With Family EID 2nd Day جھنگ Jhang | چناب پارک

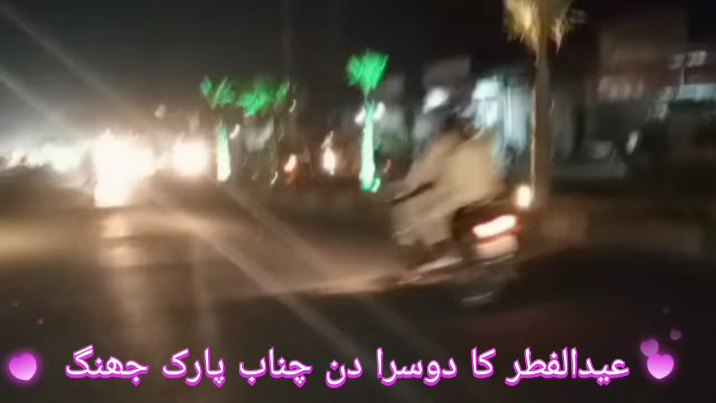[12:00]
यहाँ पे लोग मुख्तलिफ लोग पिक्स ले रहे थे, वीडियोज़ बना रहे थे जी बिल्कुल। यहाँ से आप देख सकते हैं जी लाइटिंग राइट लेफ़्ट पे देखें, असल में पंजाब झंग शहर जो है अमूमन